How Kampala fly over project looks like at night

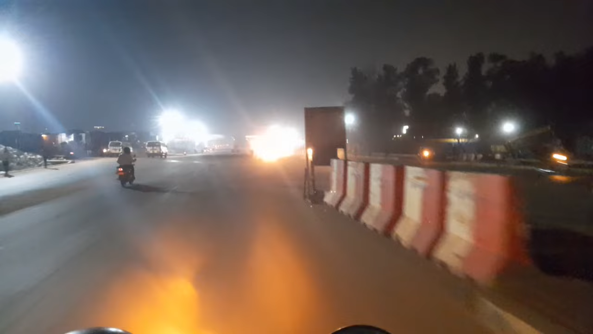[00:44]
What they say here? Yeah. And then this is the overpass.
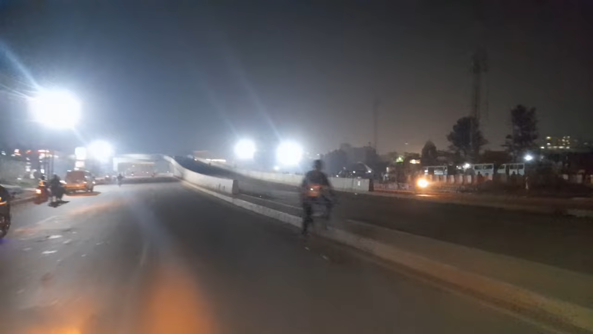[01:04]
You can see the road there.
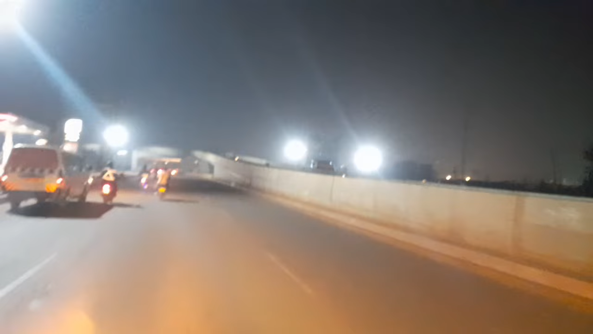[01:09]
Pola pola.
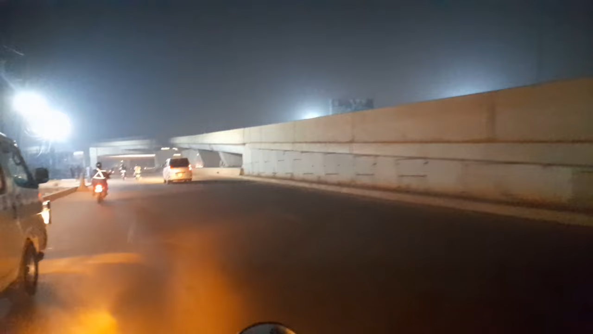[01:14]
So I'm happy with what the government has done. They have put on security lights everywhere, unlike before. You can see I'm able to record the video even at night without the...
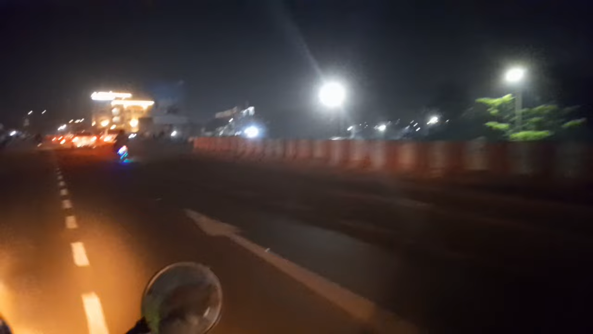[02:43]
But that one is not yet in use.